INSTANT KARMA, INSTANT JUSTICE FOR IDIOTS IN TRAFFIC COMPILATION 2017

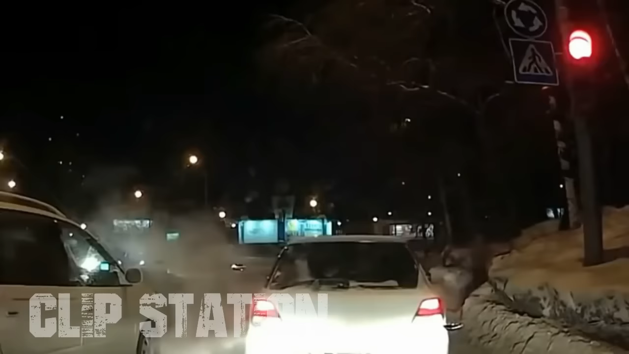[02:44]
Вот это неплохо. Оставляю друзей. Те, что наполовину себя на радио. Э, блять, он на красный проехал, ебать его в рот.